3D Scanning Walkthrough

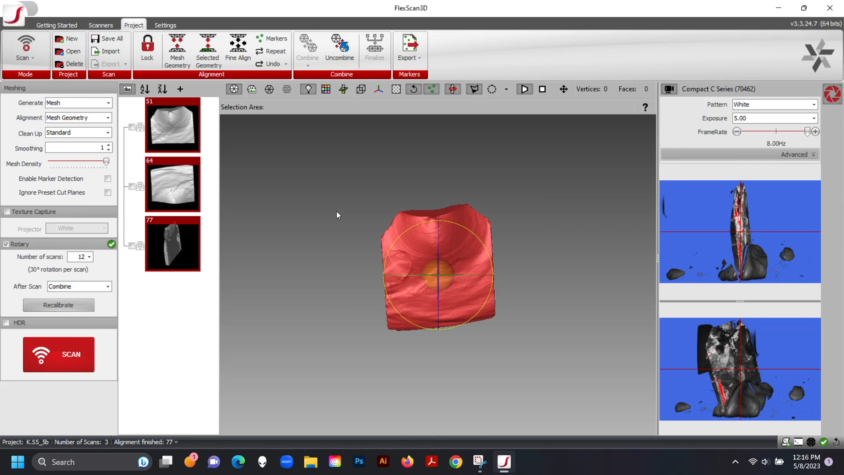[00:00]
This is the 3D scanning process used for my master's thesis.
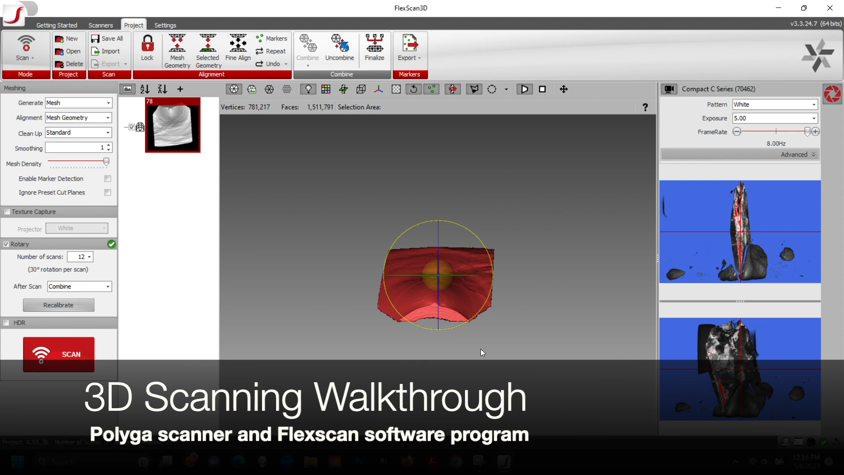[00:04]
For this, I used a PolyGaw scanner and the FlexScan software program.
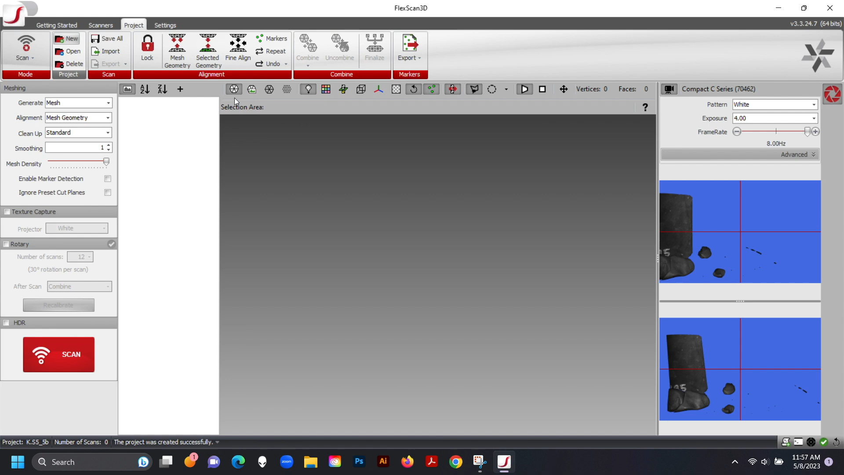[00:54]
Adjust the scanner so that the flake is fully in view in both squares on the right side of the screen.
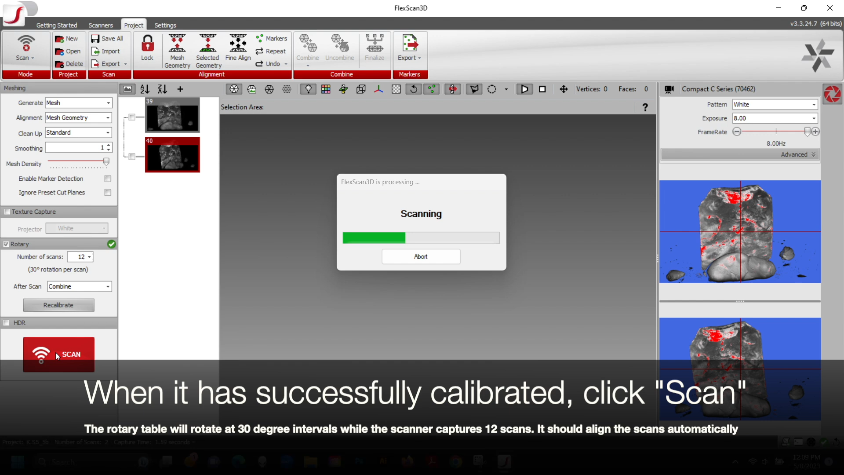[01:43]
It should align the scans automatically and then combine them into one scan.
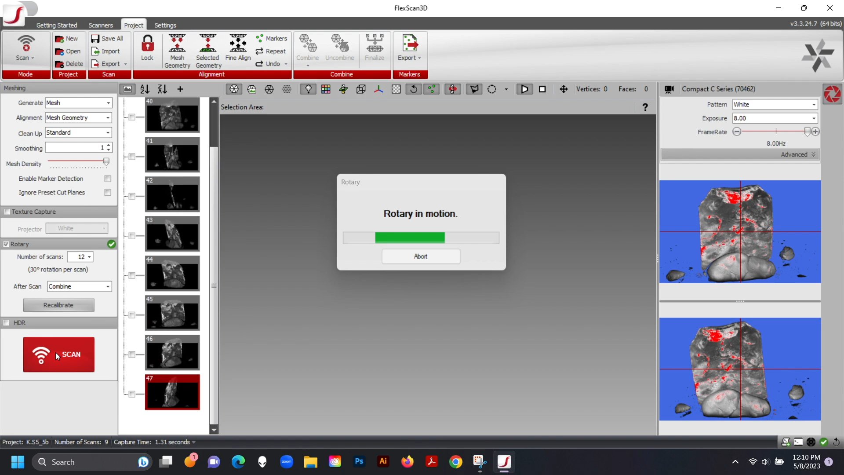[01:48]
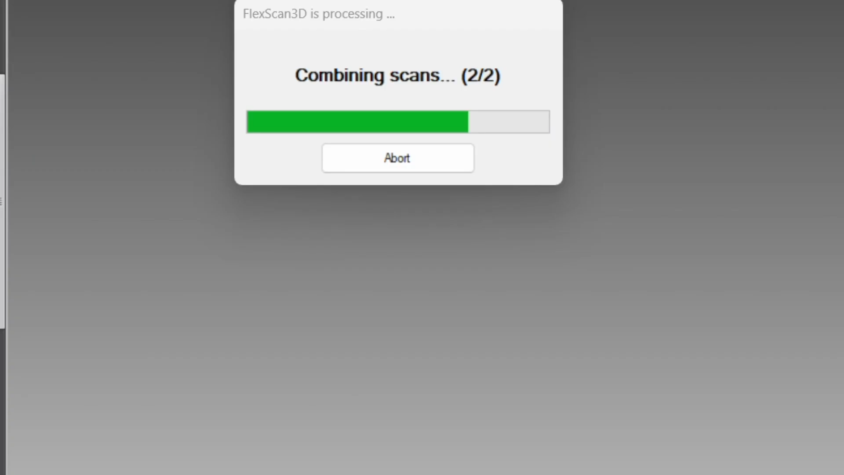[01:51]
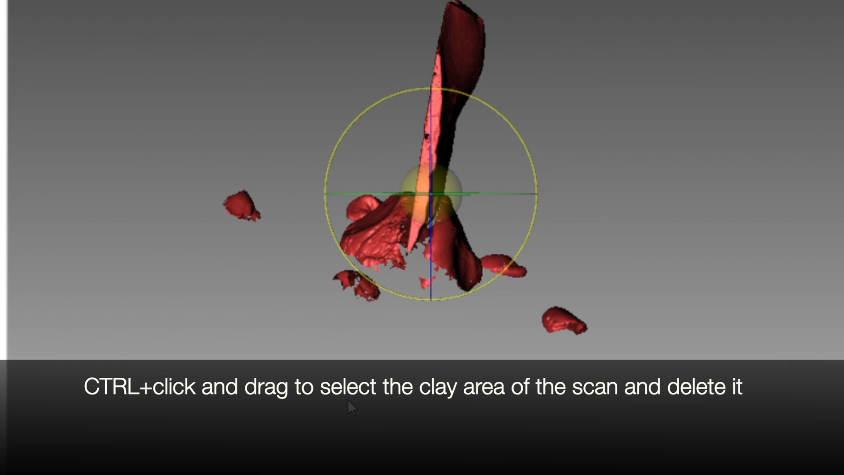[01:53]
Use Control Click and Drag to select the clay area of the scan in order to delete it. This will cut off some of your flake.
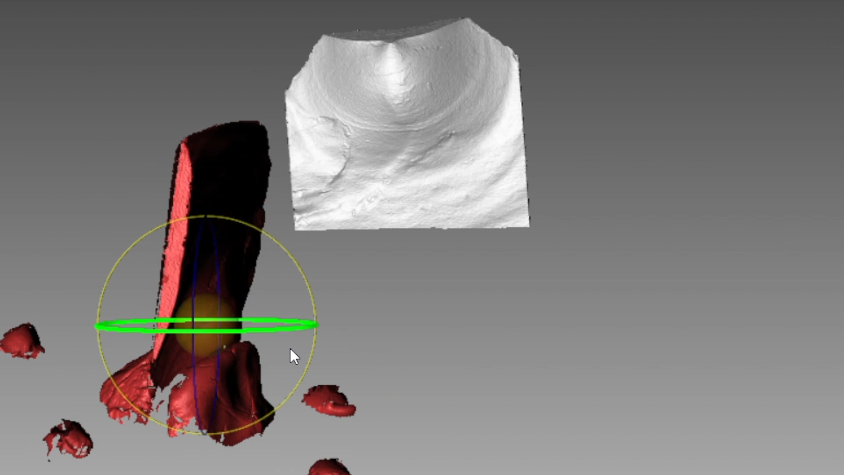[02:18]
Remove the part of the scan that is embedded in clay.
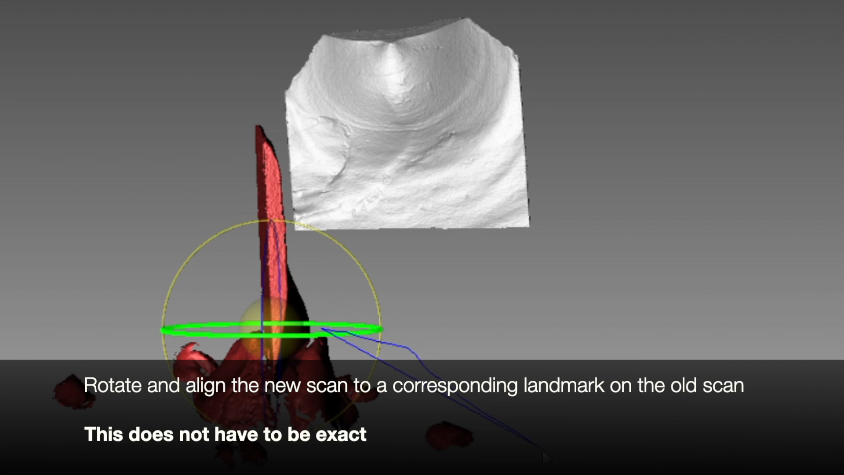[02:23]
Rotate and align the scan to a corresponding landmark on the old scan.
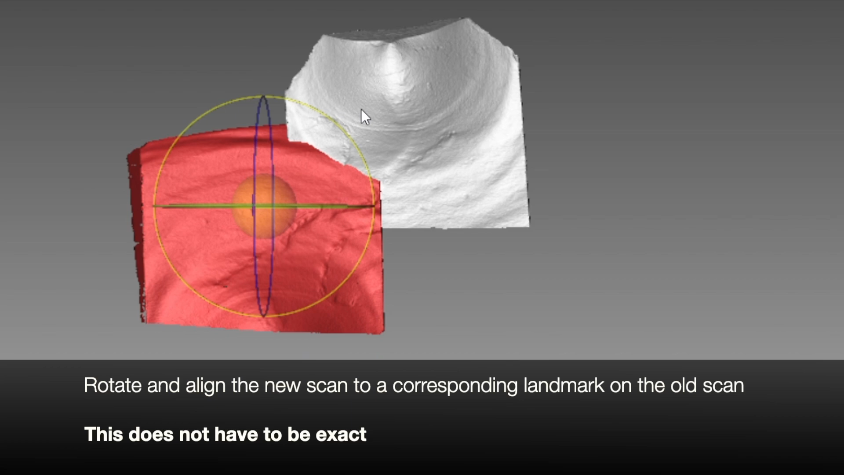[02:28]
This does not have to be exact as the program will fix it for you.
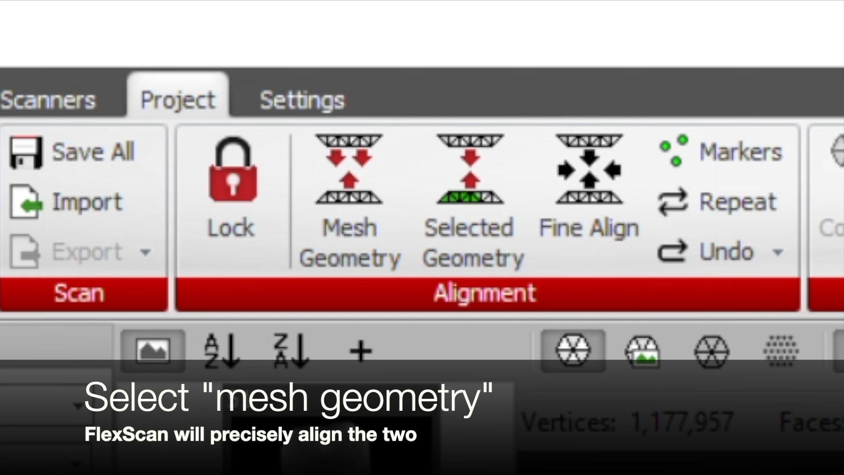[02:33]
Select Mesh Geometry. FlexScan will precisely align the two.
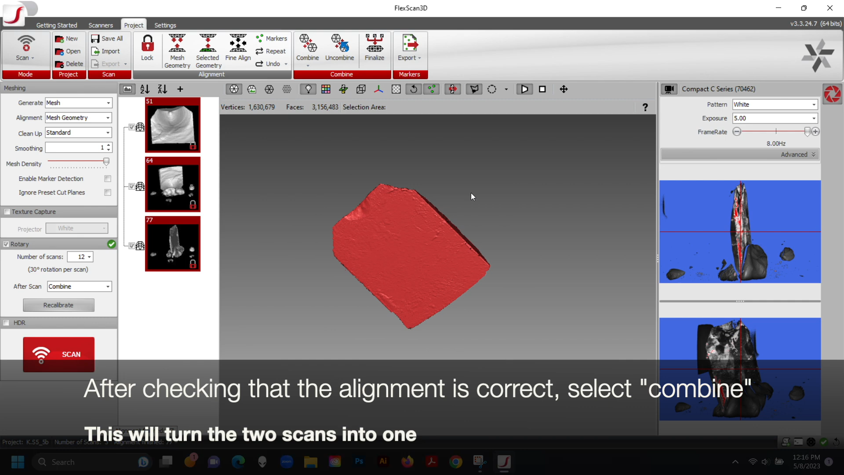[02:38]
After checking that the alignment is correct, select Combine. This will turn the two scans into one.
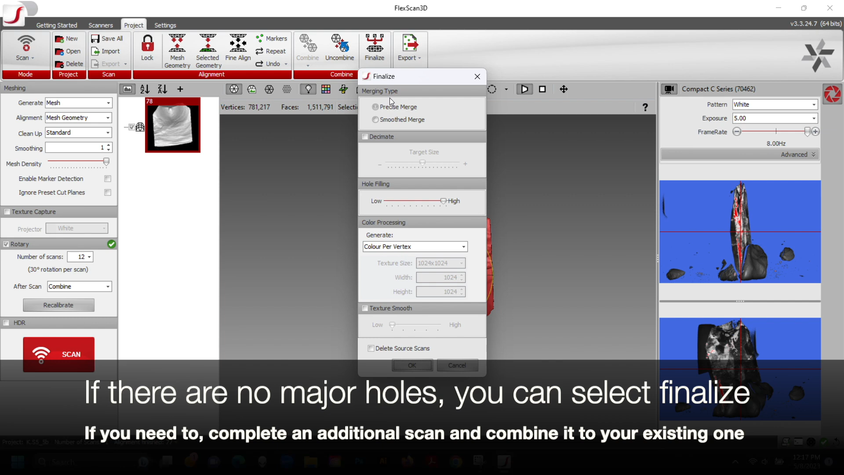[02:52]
Or if you need to, complete an additional scan and combine it to the existing one.
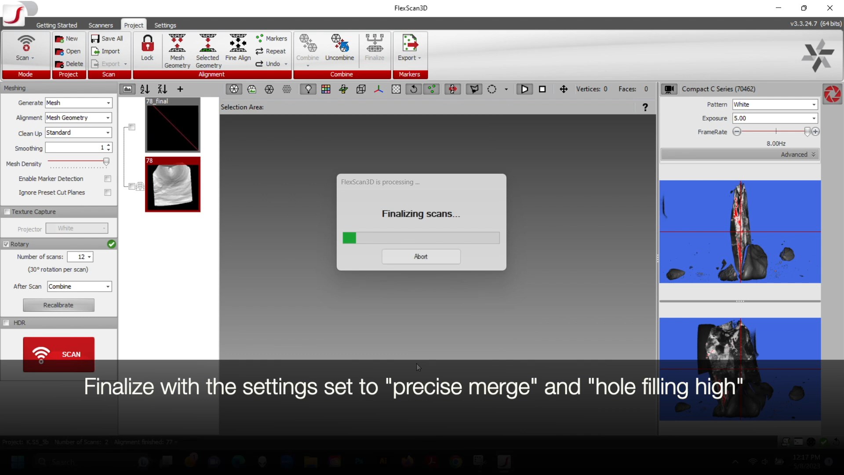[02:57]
Finalize the scan with the settings set to Precise Merge and Hole Filling High.
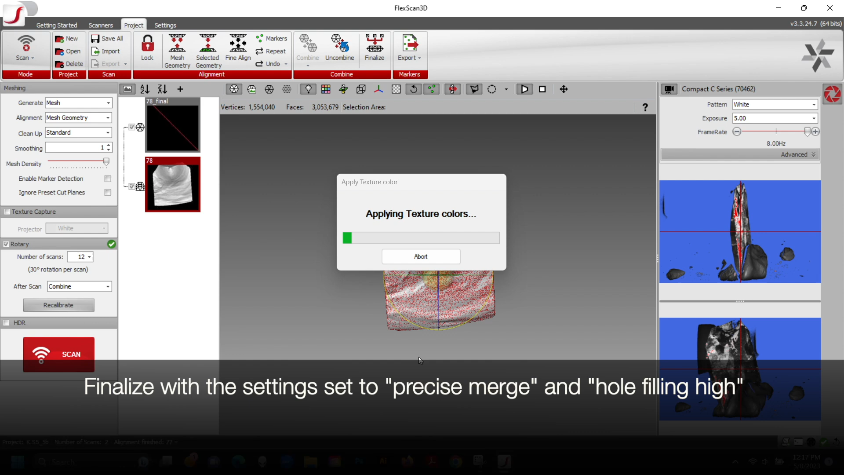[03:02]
Move over from the Scan tab to the Hole Filling tab.
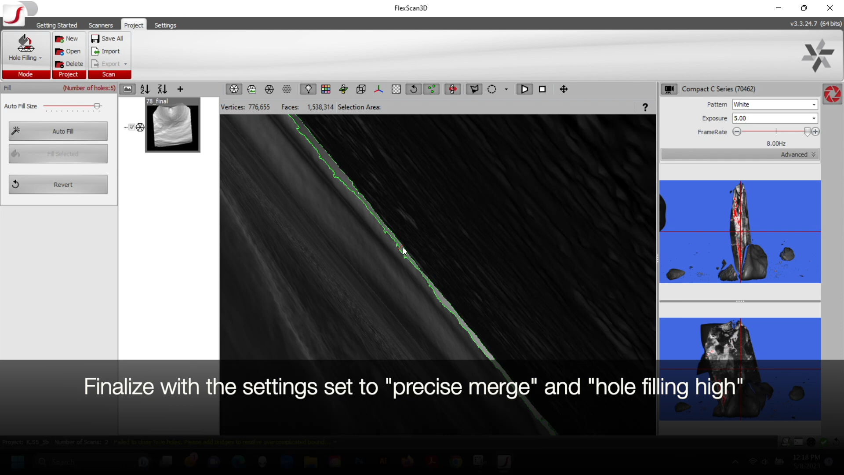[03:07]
Select Auto Fill to fill most holes, and then manually fill any remaining holes.
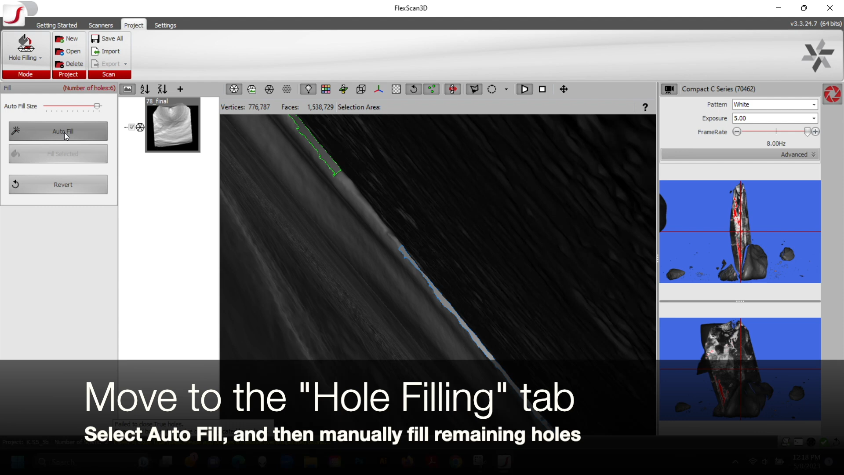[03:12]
This is done by clicking and dragging to build bridges across holes, and then clicking Fill Selected.
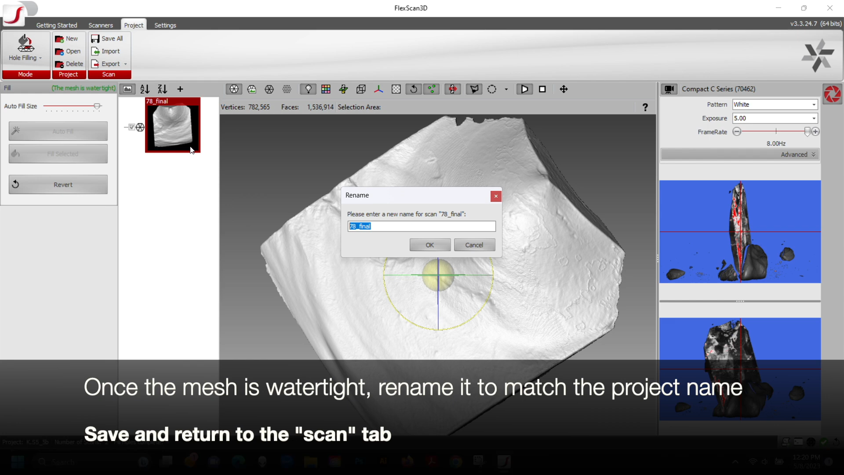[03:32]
Once the mesh is watertight, rename it to match the project name. And then Save and Return from the Hole Filling tab to the Scan tab.
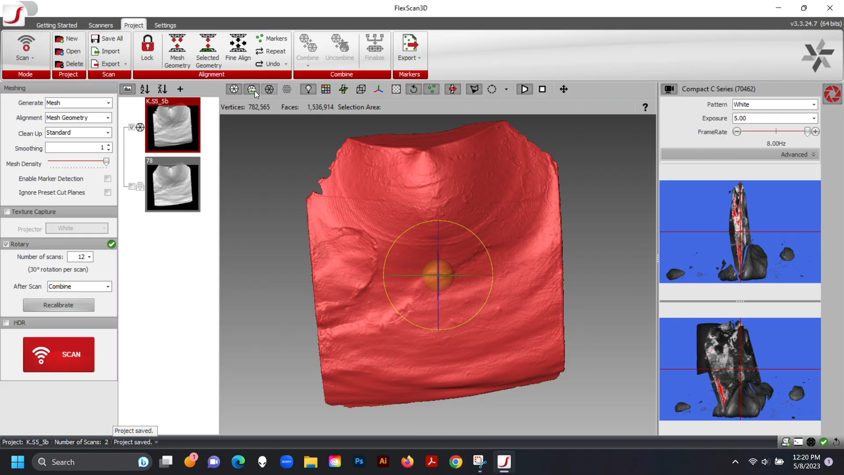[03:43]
Turn on Surface Texture to double check that it was picked up.
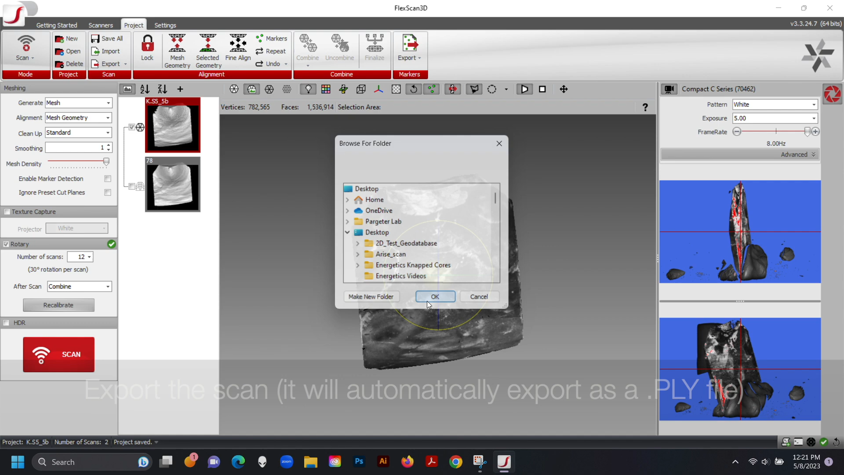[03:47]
Export the scan, and it should automatically export as Apply file. Install.